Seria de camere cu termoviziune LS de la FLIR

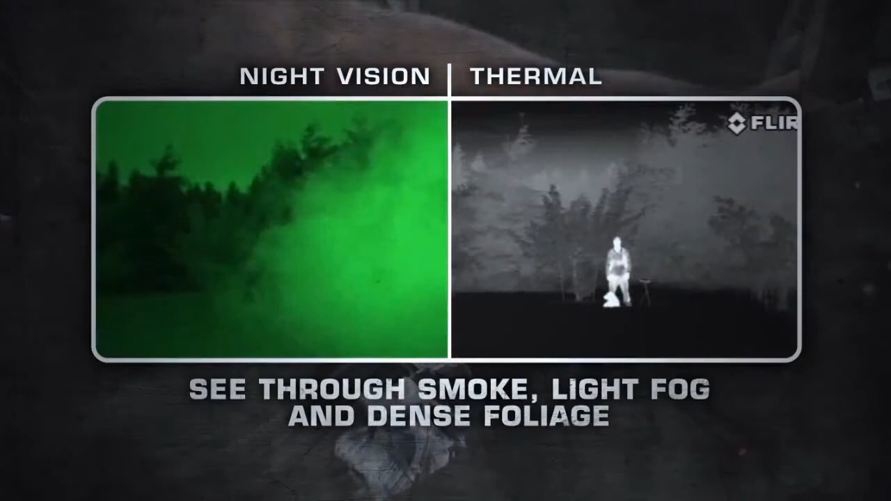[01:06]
Night vision just can't compete with thermal imaging's versatility.
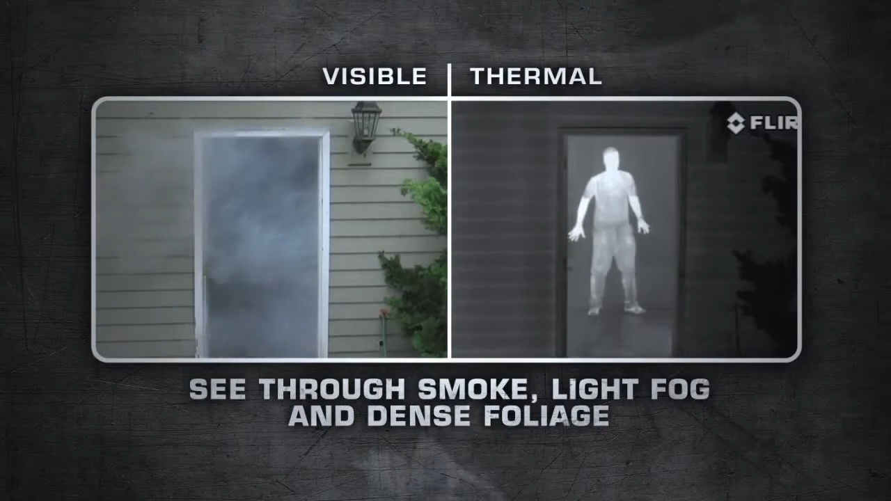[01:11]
LS Series are equipped with uncooled, maintenance-free, micro-bolometer detectors, delivering crisp thermal images in any day or night situation.
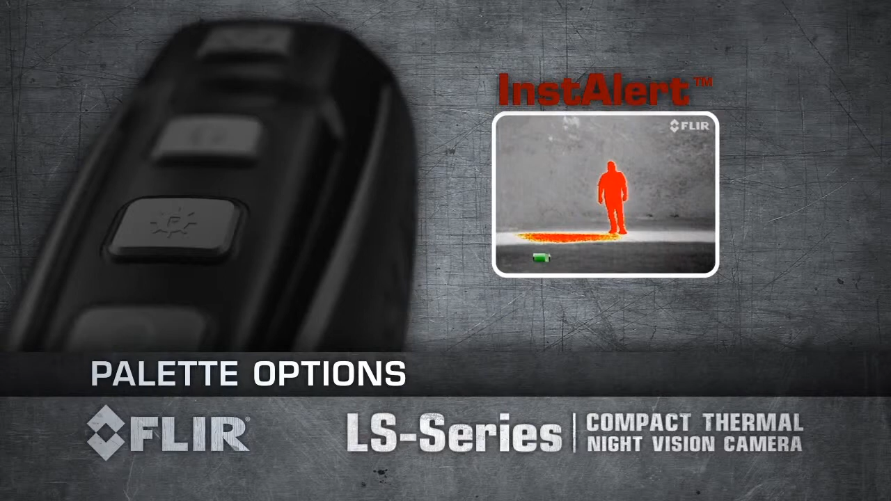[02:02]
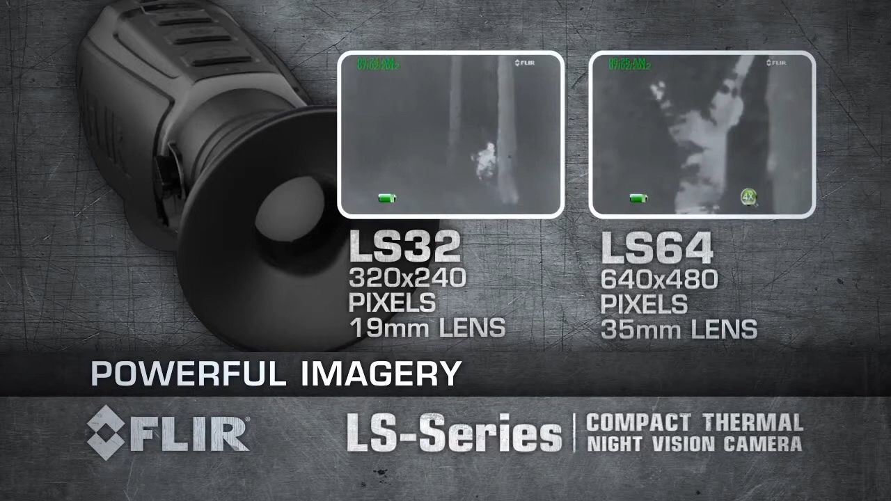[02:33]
LS 64 produces thermal images of 640 by 480 pixels and is equipped with a 35mm lens. LS 32 has a 2x zoom enabling you to detect a man-sized target more than 600m away.